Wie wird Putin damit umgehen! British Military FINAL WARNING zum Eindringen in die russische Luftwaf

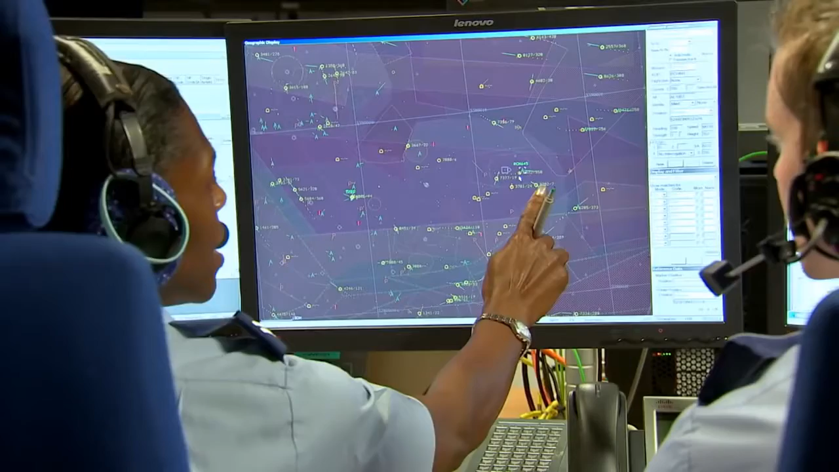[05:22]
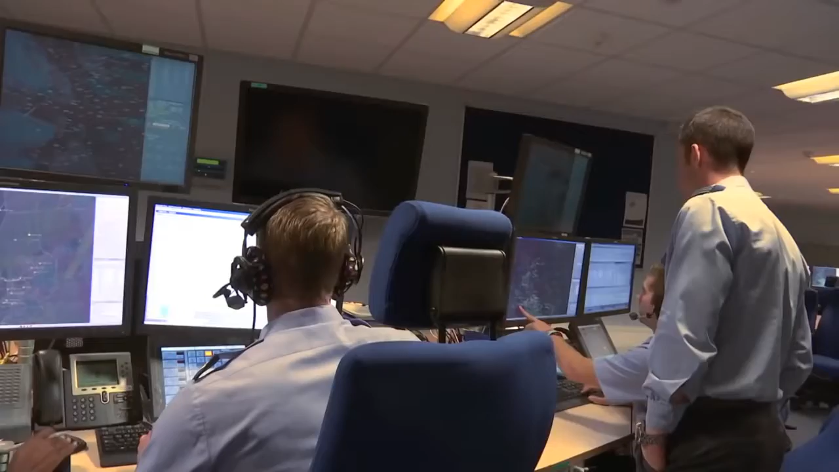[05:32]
as we are filming an alert goes off okay what we've got is we've had a call on the guard radio the guard radio is where every aircraft within the UK listens to that
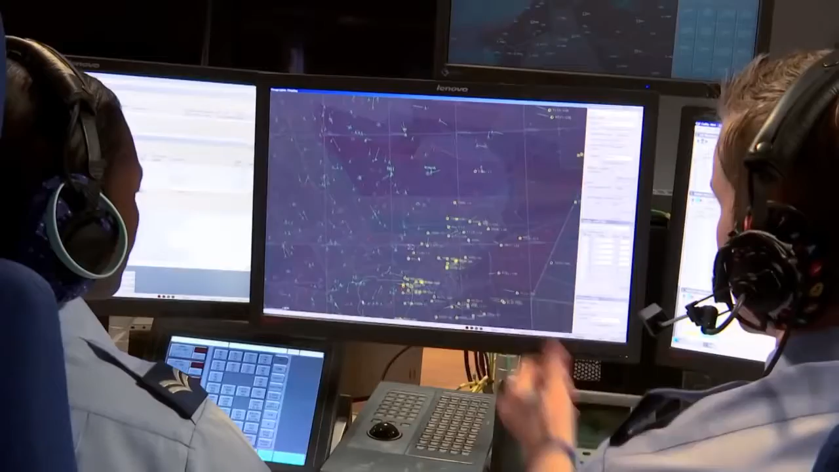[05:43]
radio with air traffic going out for a an aircraft who's not speaking to anyone at the moment every single aircraft every aircraft will listen in to guard the guard radio so that actually if they need to be contacted they
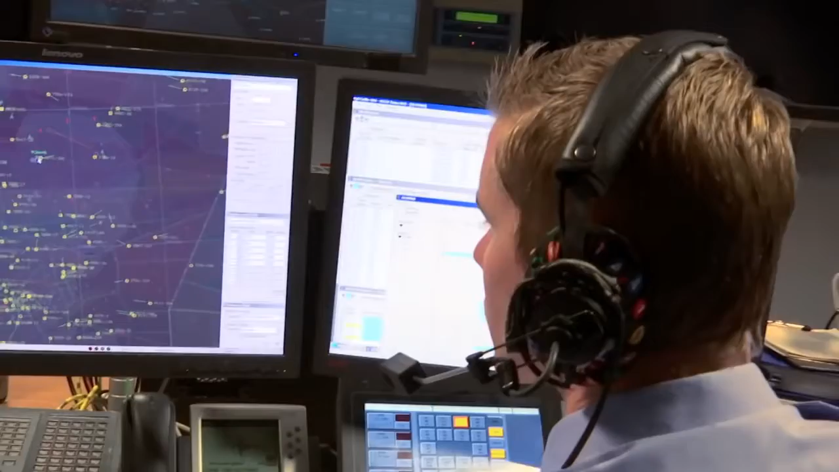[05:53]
can be contacted in this particular instance an aircraft has got airborne out of Marham
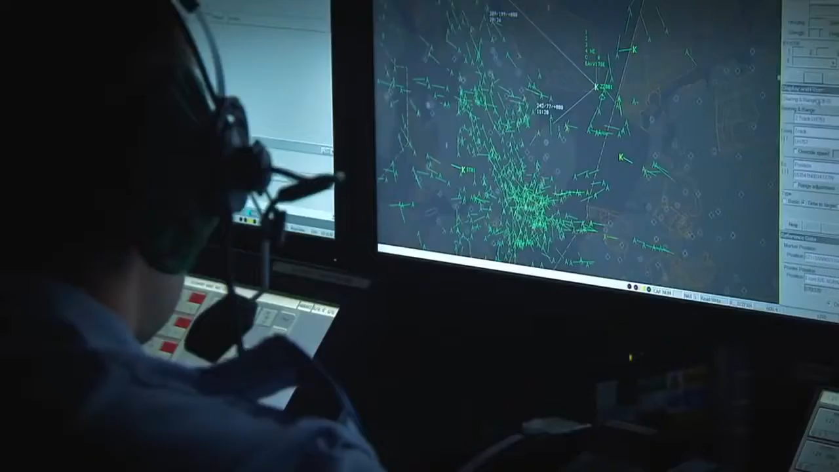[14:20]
NAIDOC is to act very much as the hub the fusion point if you want for all the information that comes in to allow us to exercise air defense on behalf of the united kingdom air defense command we've got a lost comms
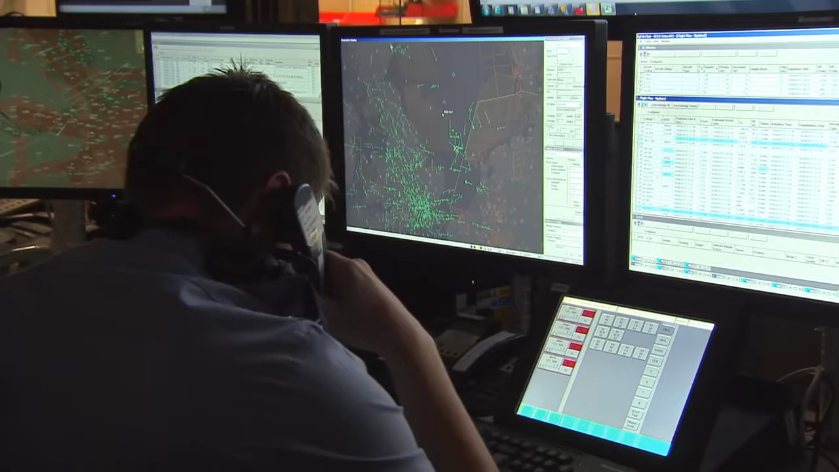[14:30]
on a call if a suspicious aircraft appears there is a direct line from here to the
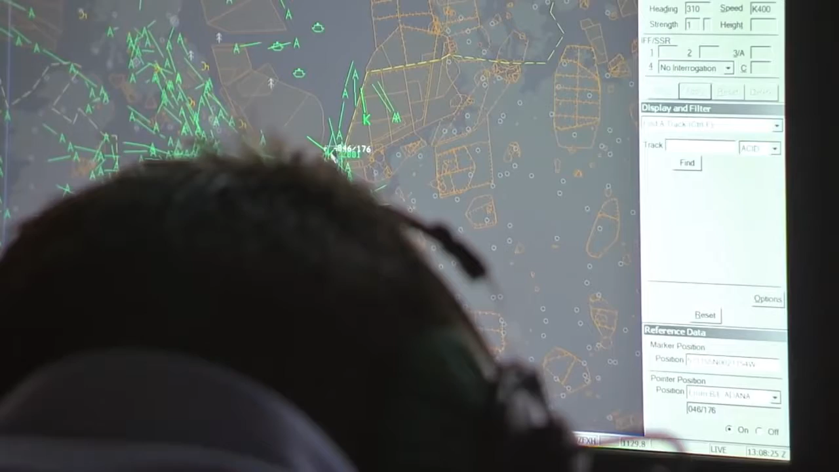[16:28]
35 000 feet yeah i can see it on your radar roger that's understood i will